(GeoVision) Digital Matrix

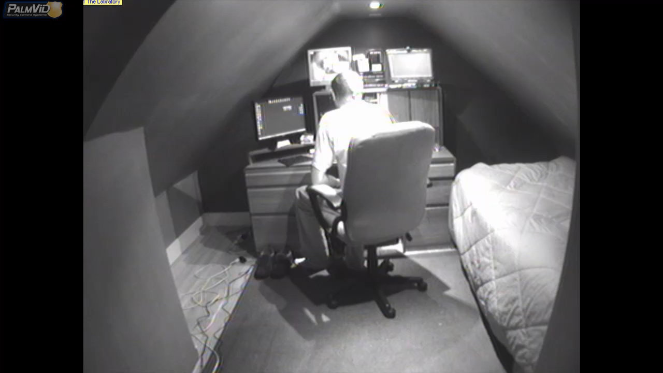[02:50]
So, let me show you how the event pop-up works. I'm just going to go ahead and mute this for a second and go walk around. So, just bear with me, and you'll see when I walk into the other camera, that will be on this monitor.